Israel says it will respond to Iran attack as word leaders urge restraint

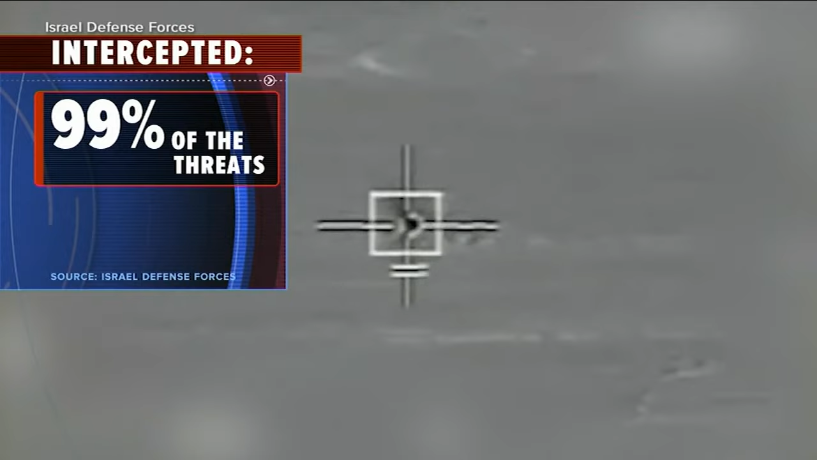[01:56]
a three-phase plan that dispatched 99 percent of the projectiles that headed Israel's way.